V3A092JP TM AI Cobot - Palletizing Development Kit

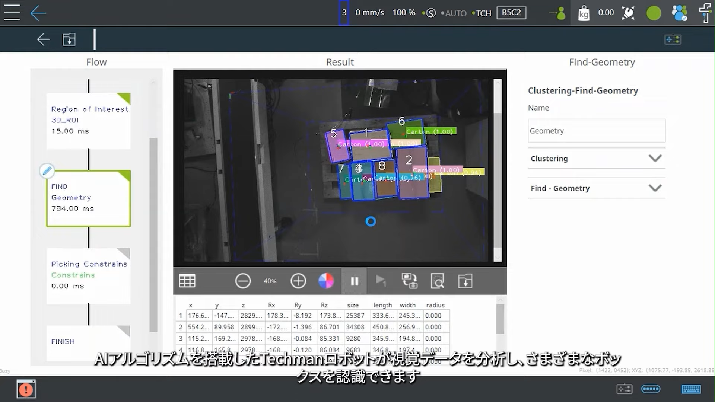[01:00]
equipped with AI algorithms can analyze visual data to recognize different boxes, enabling the depalletizing system to adapt to various box sizes,